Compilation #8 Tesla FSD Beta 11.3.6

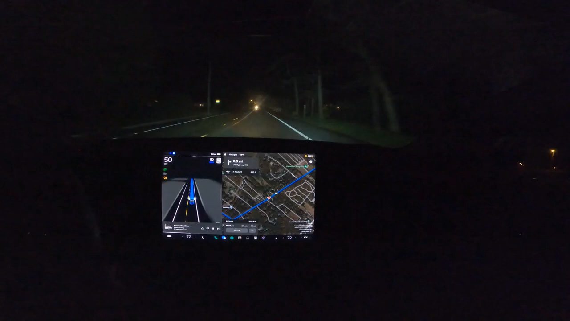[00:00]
There's somebody on the road and it moved over, that was perfect.
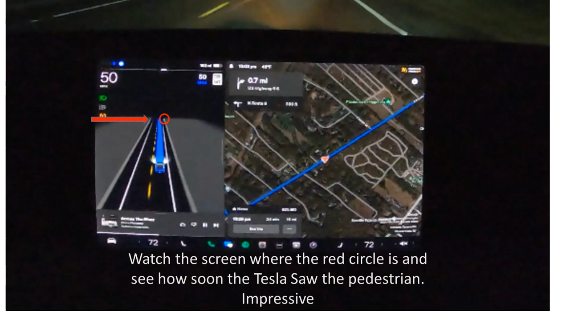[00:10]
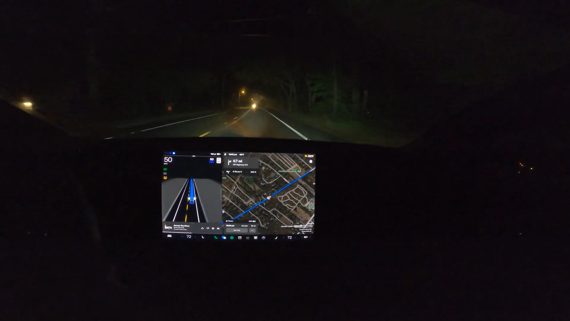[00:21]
There's somebody on the road and it moved over, that was perfect. Oh no, what the hell are you doing?